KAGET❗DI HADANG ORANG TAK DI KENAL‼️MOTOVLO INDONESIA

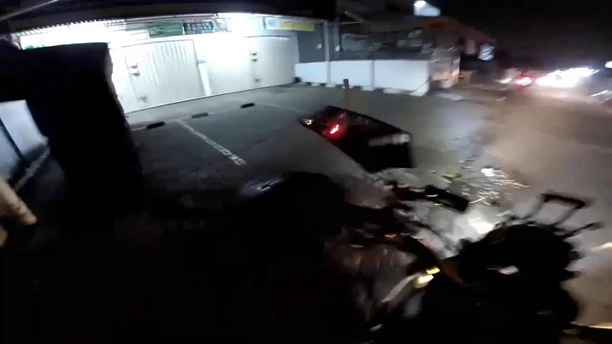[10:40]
Enggak, sumpah bener tadi kirain kirain begal beneran ya, sumpah ya. Kira begal. Dasar bapak bikin kaget aja jantungnya. Untung jantung saya itu bukan jantung apa ya, nggak copot ya. Soalnya tadi cuma berdua doang ya, stop trut gitu, yang tetap orang tiga lagi.
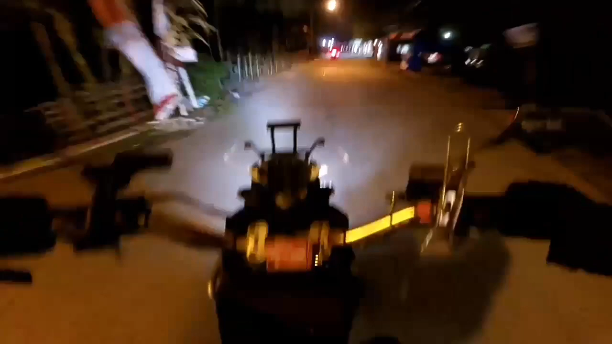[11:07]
Dasar aduh lakuan. Mungkin ini tembusnya ke itu kali ya, Pondok Gede apa mana ya, nggak tahu juga sih. Bodoh amat ah. Si Ari masih jalannya bener apa enggaknya ini? Oh hebat. Lewat perkampungan-perkampungan jadinya ya, ya emang nggak begitu apal juga sih soalnya ya.
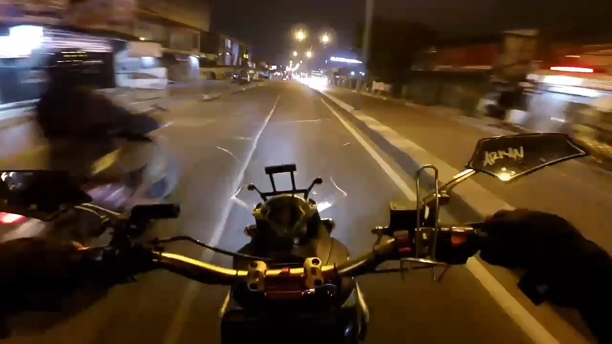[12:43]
Yang mesen ke kiri, kiri. Nah, kalau ini aku ingat nih. Nah, sana tempat si Ayung. Lepasnya lurus.
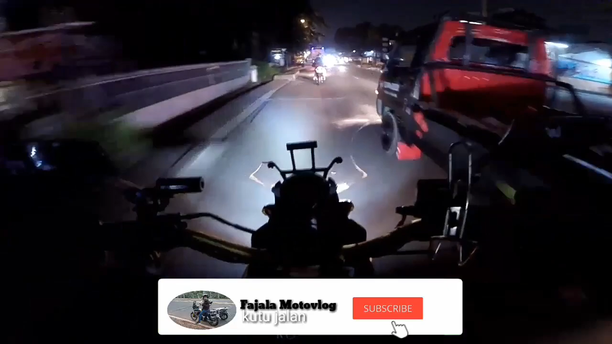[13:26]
Wow, ada apa ini? Terlalu gede banget. Lama nggak bawa motor ini jadi rada kagok ya guys.